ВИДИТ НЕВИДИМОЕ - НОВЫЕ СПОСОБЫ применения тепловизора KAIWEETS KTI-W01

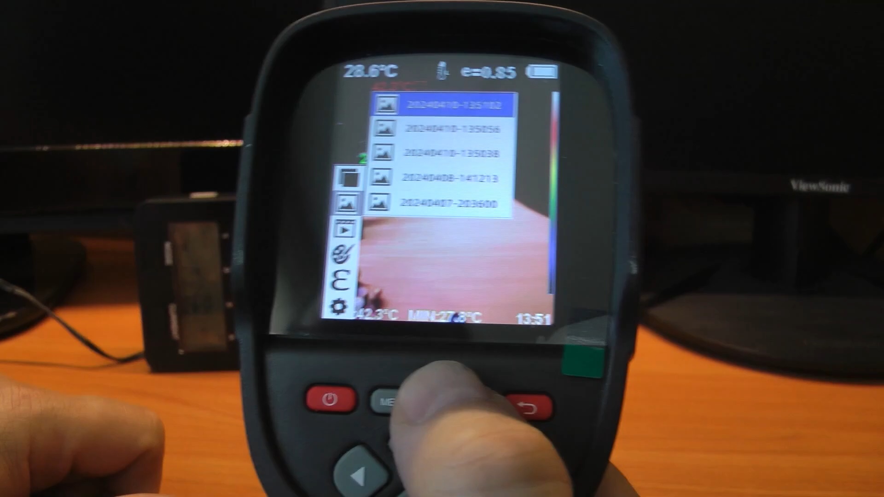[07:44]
Дальше идут фотографии, которые можно пролистать и удалить. Видео.
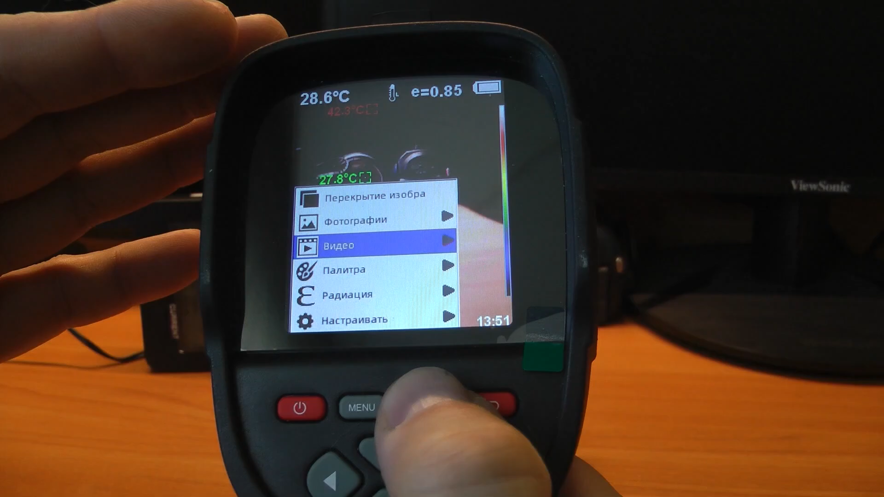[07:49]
On screen: spot 28.6°C
Тут как и с фотографиями, можно просмотреть и удалить. Палитра.
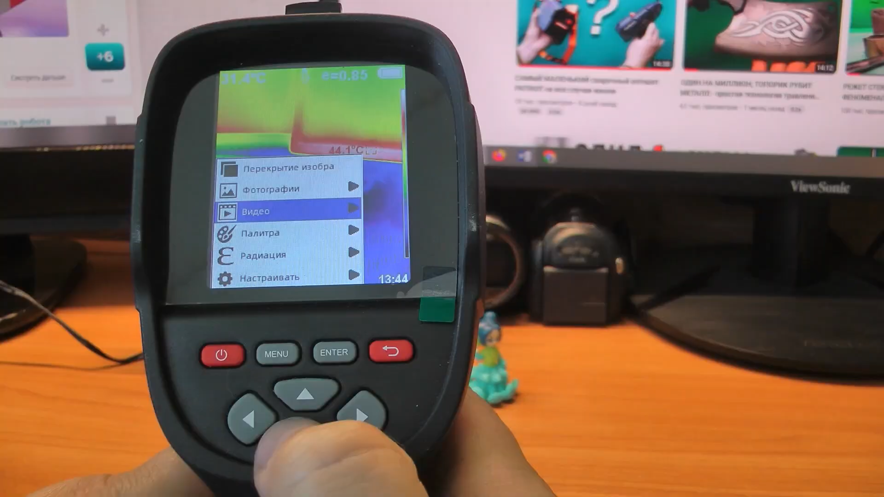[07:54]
Выбрать можно одну из пяти. Ржаво-красная. Классическая. Черно-белая.
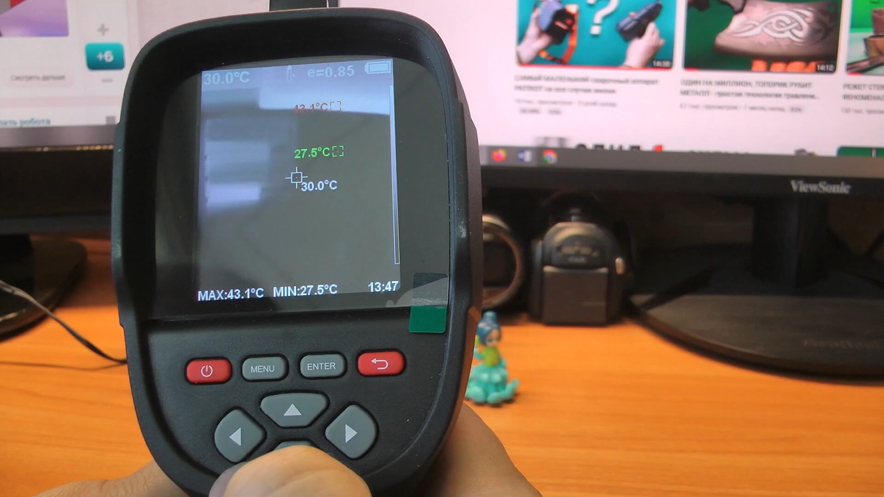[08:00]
On screen: spot 30.0°C, max 43.1°C, min 27.5°C
Негативная. Я оставлю радугу. Дальше идет радиация.
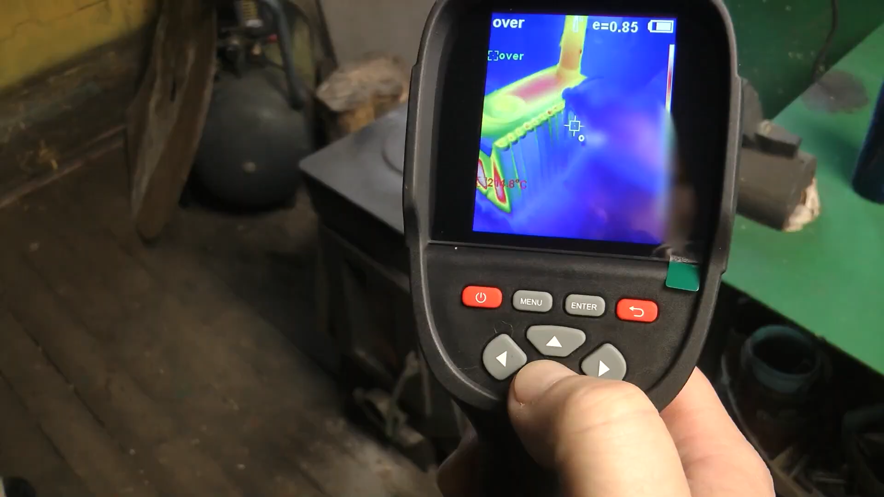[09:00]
А кнопкой вверх можно скрыть нижнюю строчку с показаниями температуры. Тепловизор для переноса отснятых материалов можно подключить к компьютеру, к планшету и даже к смартфону.
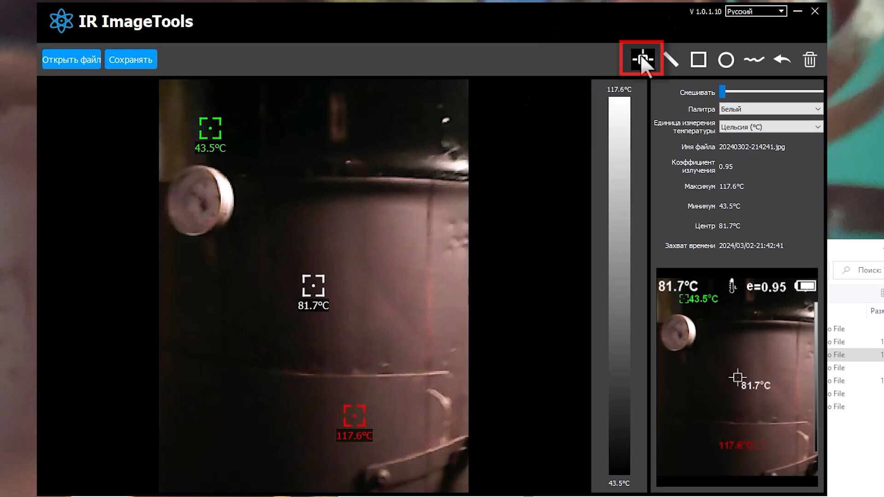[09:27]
On screen: max 117.6°C, min 43.5°C, scale top 117.6°C, scale bottom 43.5°C
Можем посмотреть температуру точечно. Можно отследить линейно, где была более высокая и низкая температура. Можем найти точки самой высокой и низкой температурой в заданном квадрате, либо в круге и даже в произвольной форме.
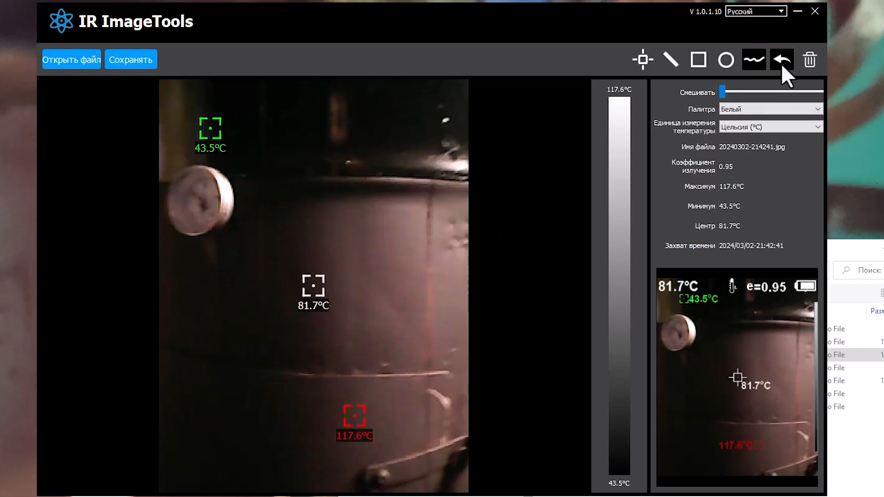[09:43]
On screen: max 117.6°C
Тут же можно выбрать цветовую палитру как и в тепловизоре, а с помощью ползунка усилить цветовую палитру. Эта опция будет особенно полезной на строительных объектах.
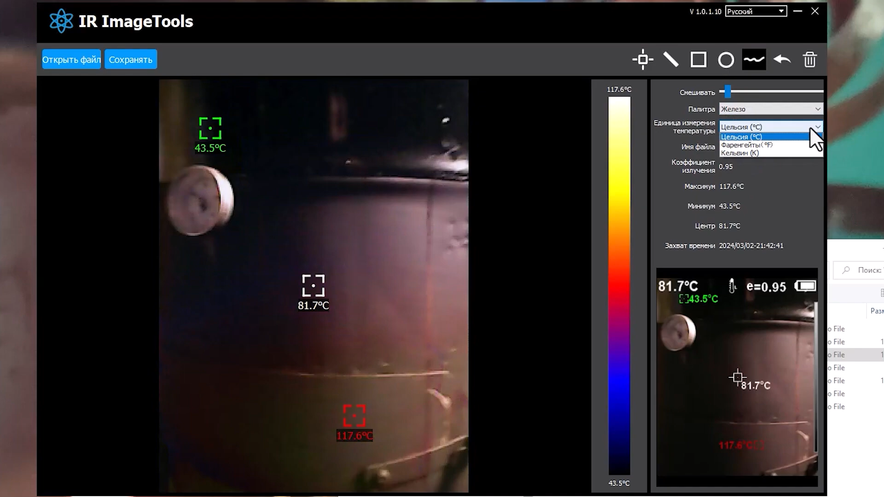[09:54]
On screen: spot 81.7°C, max 117.6°C, min 43.5°C, scale top 117.6°C, scale bottom 43.5°C
Не вникая отснял необходимый материал, пришел в офис и не спеша изучил все, что нужно.
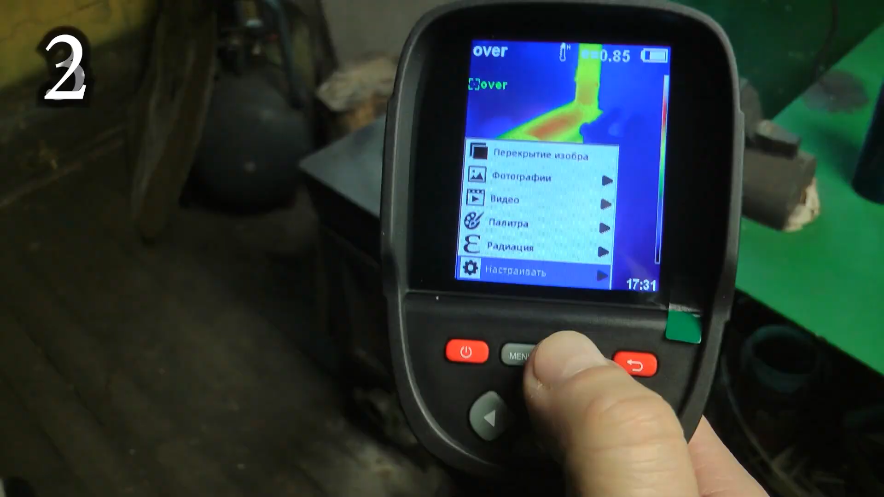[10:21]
Раздельный режим измерения нормальных и высоких температур повышает точность.
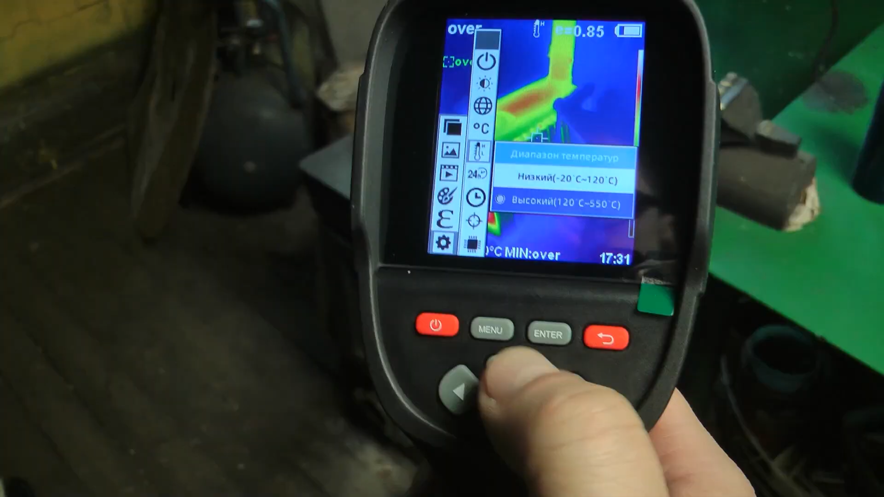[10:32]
Единственное, чего как мне кажется не хватает, это быстрого переключения между нормальным режимом измерения и высокотемпературным,